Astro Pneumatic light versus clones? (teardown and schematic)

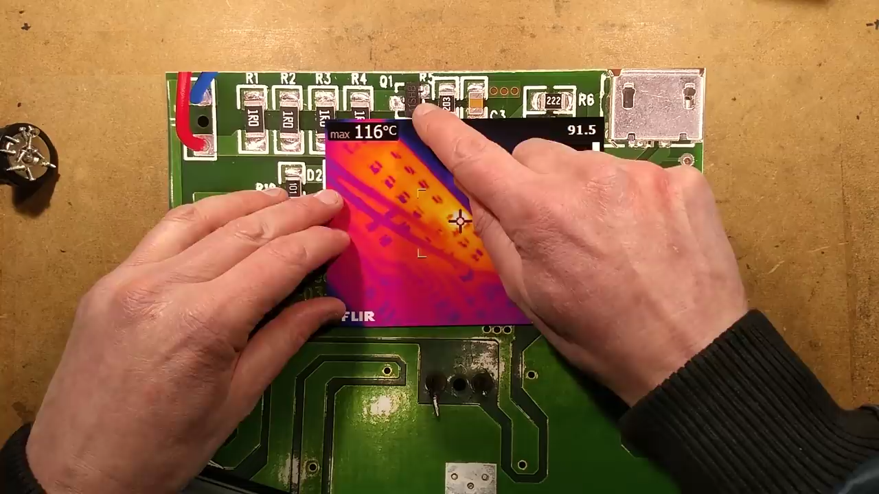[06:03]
On screen: max 116°C
I mean that when you run the light at full it's this mosfet is actually running its linear region if you turn a mosfet full on it goes to very low resistance if you turn it full off it goes to very high resistance if you set it somewhere in the middle it you can vary the resistance like a potentiometer but a solid state one and that's how they're using this and it gets up to 116 degrees celsius say about 10 degrees celsius and here at the moment so ultimately it goes well over 100 degrees celsius
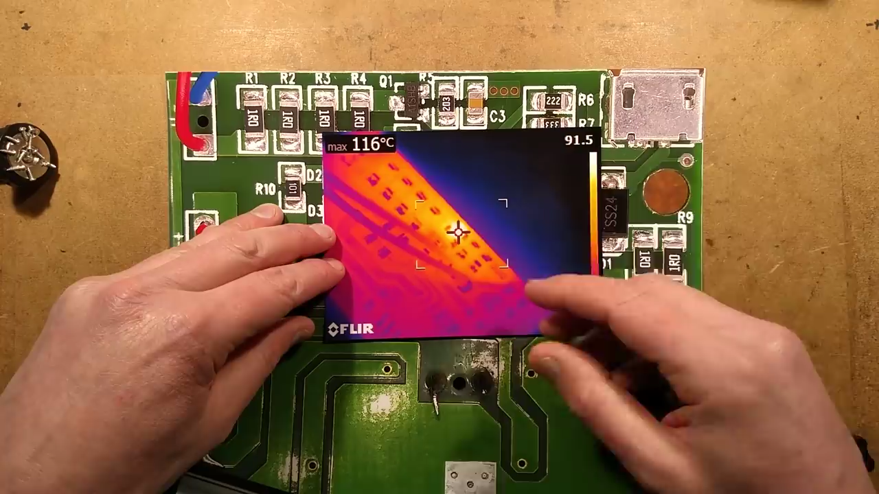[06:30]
On screen: max 116°C
above ambient if you've got the lamp anywhere near full and I'm guessing that they've realized this is a bit of an issue particularly if it's charging because if you plug it into the charger while it's uh being used it
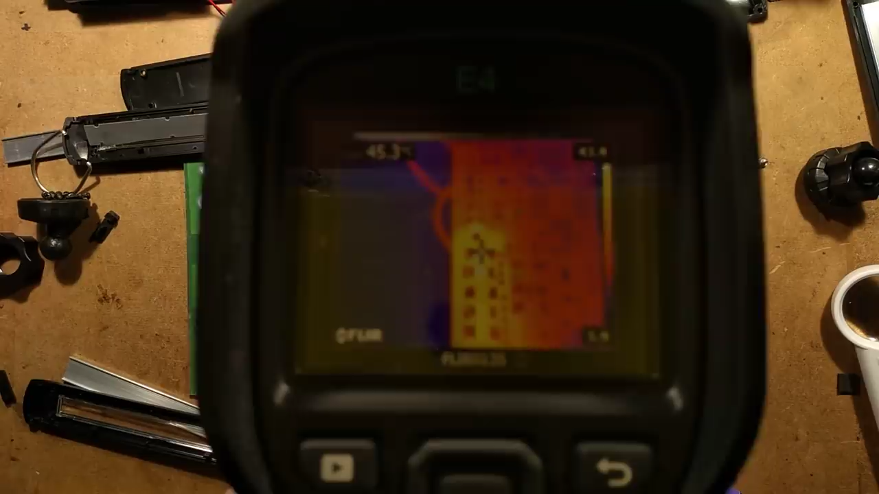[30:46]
zoom down that focusing on that that's the temperature the transistor got up into
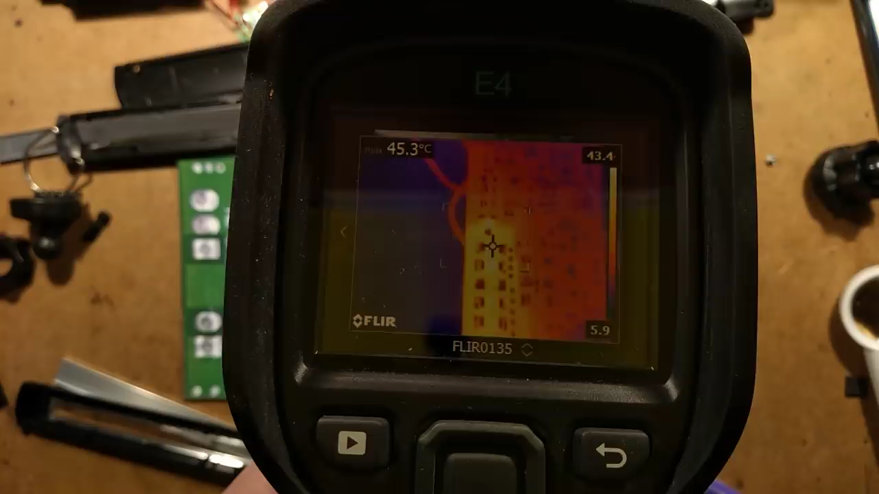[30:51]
that one 45.3 ambient temperature 10 degrees celsius so 35 degrees celsius above
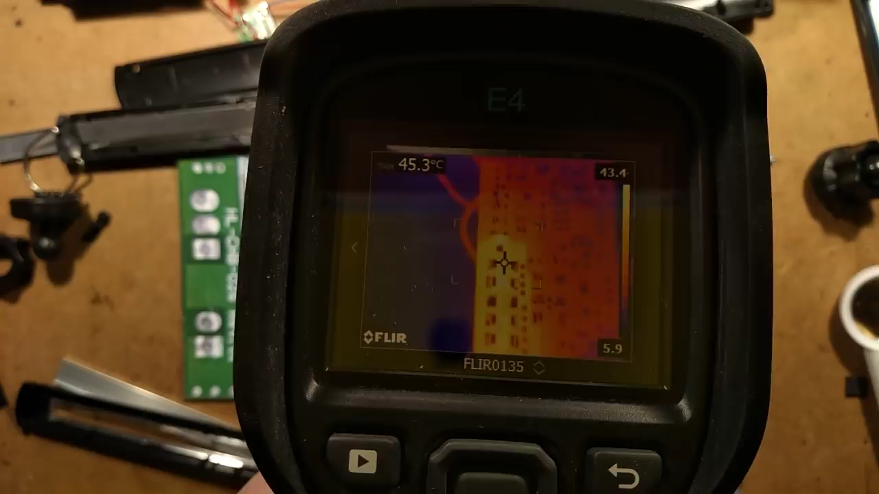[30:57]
ambient in fact it was hard getting a picture of the transistor because it was focusing on the resistors which were the real source